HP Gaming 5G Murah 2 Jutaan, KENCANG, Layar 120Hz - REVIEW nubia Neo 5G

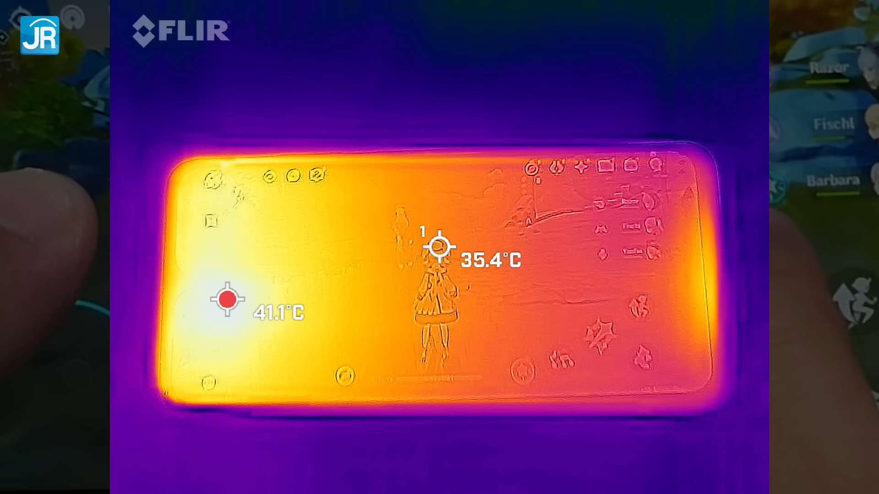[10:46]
di sisi layar tertinggi ada di kisaran 41 derajat Celcius di dekat area notch Sementara untuk sisi
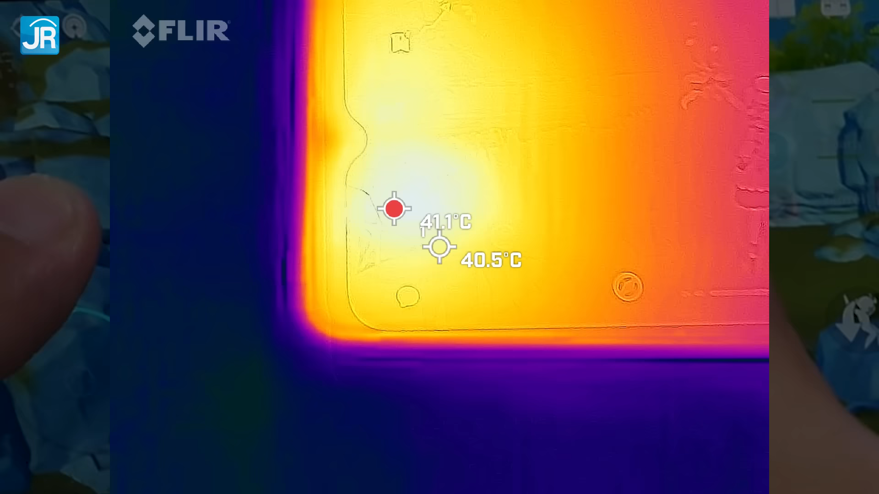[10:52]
On screen: spot 40.5°C
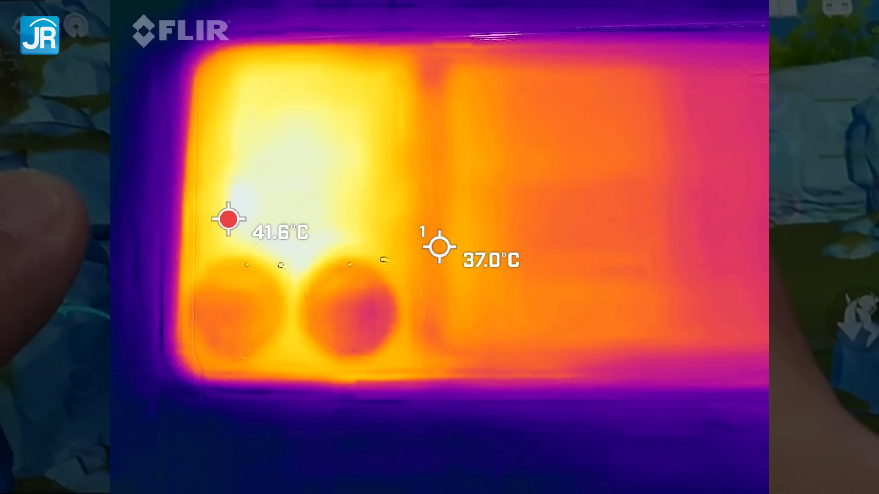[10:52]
On screen: spot 37.0°C
belakang itu sampai sekitar 42 derajat Celcius di area
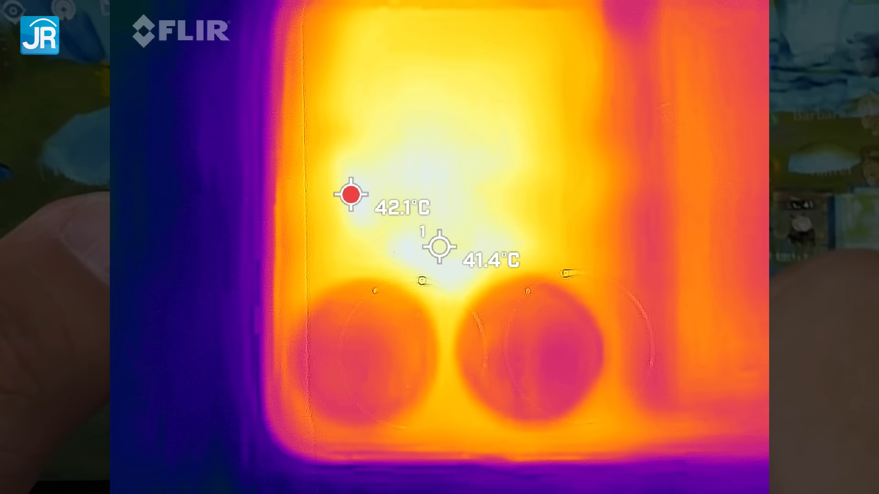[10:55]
On screen: spot 41.4°C
dekat dengan modul kamera Untuk area tengah ke bawah itu suhu nya sekitar 37 derajat Celcius
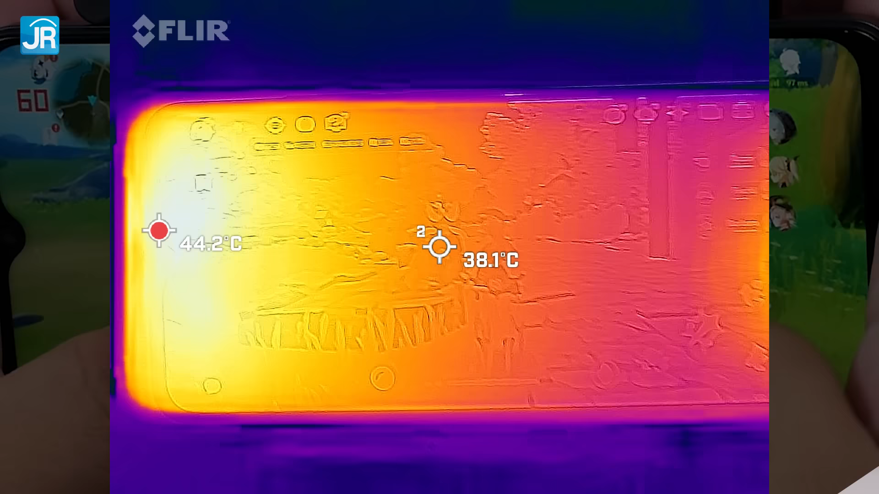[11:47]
On screen: spot 38.1°C
tetap terasa agak tinggi Saat kami
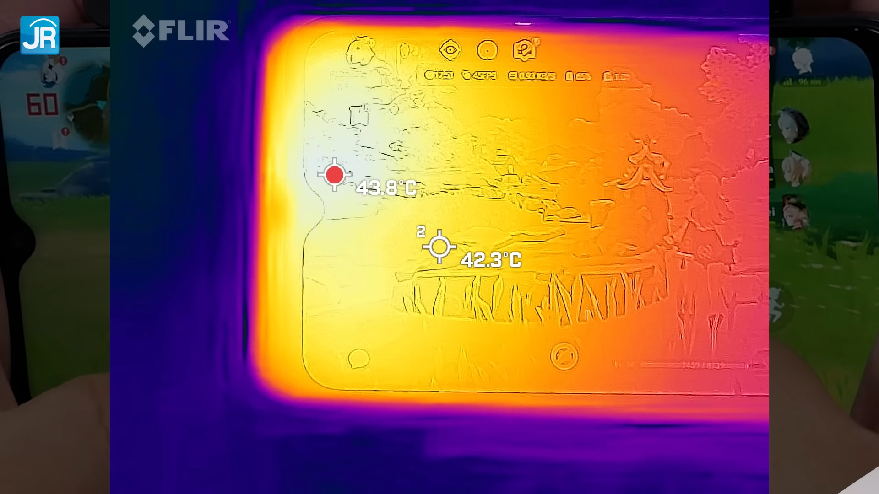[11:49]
On screen: spot 42.3°C
coba cek bisa mencapai 44 derajat Celcius Ini relatif hangat ya Walaupun belum sampai yang
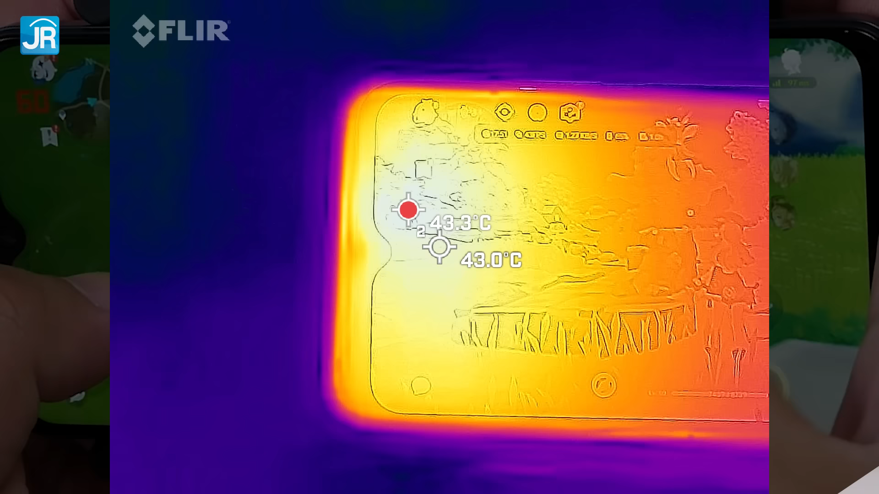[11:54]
On screen: spot 43.0°C
luar biasa panas banget ya Kalau untuk ranking tanpa